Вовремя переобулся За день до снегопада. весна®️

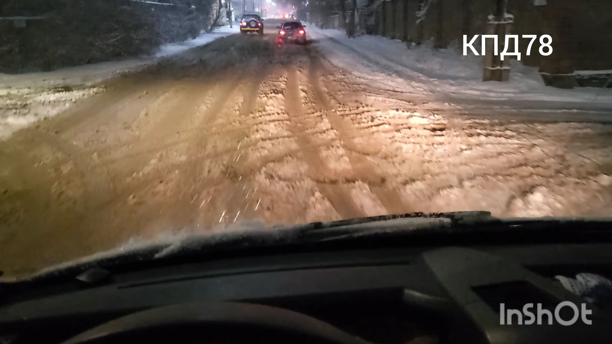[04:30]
показывает на улице показывает 4 с половиной градуса тепла ну такой снег да он не сухой мокрый
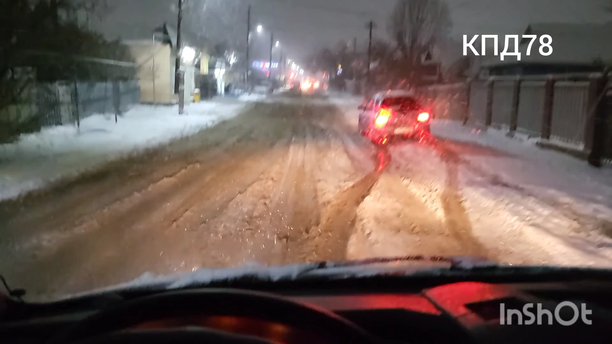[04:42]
колесики так пробуксовывают слышно прям так валит валит здорово все уже улицы снежные завалило поменял резину летнюю лысую снял и поставил такую более-менее